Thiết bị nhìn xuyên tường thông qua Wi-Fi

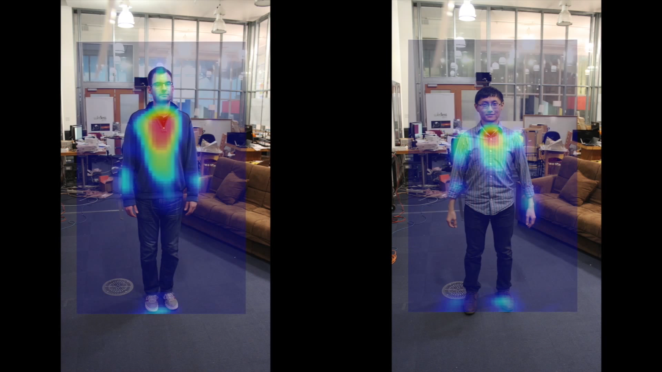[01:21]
By training on different subjects, we can use a classifier to distinguish between them.